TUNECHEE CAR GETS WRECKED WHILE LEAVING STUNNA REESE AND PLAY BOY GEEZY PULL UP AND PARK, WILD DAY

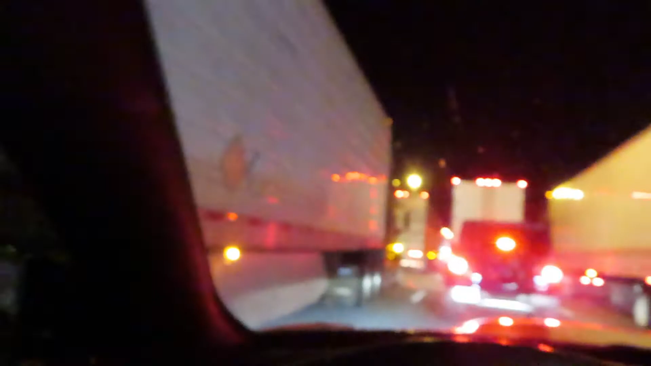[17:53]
I'm stuck. All right, y'all, I'm still in traffic, man.